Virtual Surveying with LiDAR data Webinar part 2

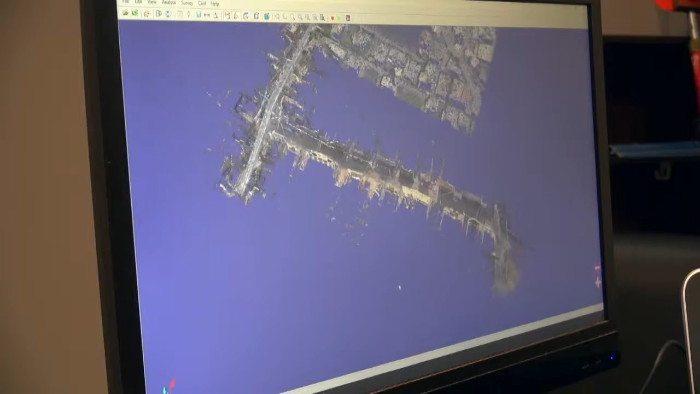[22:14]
So, here we have a mobile survey done, which is along the street. But, also, here we see that it's less dense.
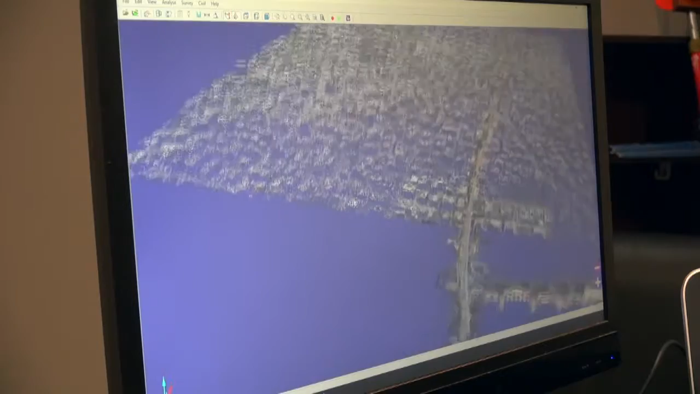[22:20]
Uh, this is, has been done by aerial survey. So, we can merge these two together. So, it can be really interesting to, to merge different types of line art together.
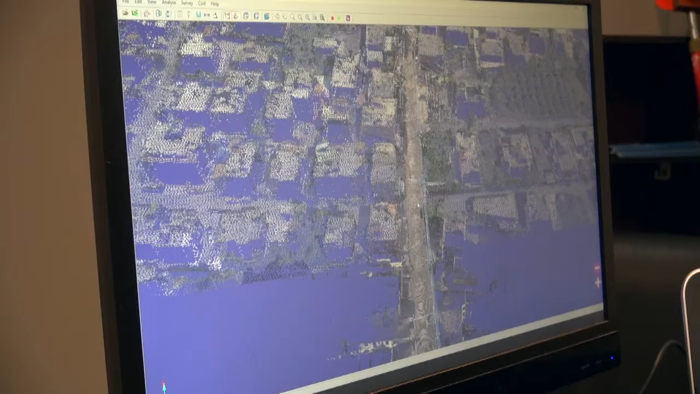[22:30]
So, we can get more information out of our, our data. And, present, uh, a better analysis of the territory. Uh, just to finish up here, I'm gonna just show you, uh, another thing that can be interesting.
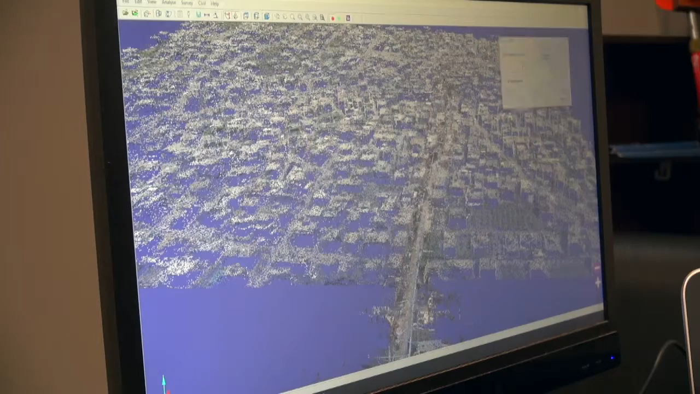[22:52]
Uh, there's a, a camera where you can, you can record your movements. This can be used for different presentations. If you want to present a project and just have a quick, a quick view of, uh, a project area. So, if I was to go back to my, so here. And now, I'm not moving anymore. It's just a, a video.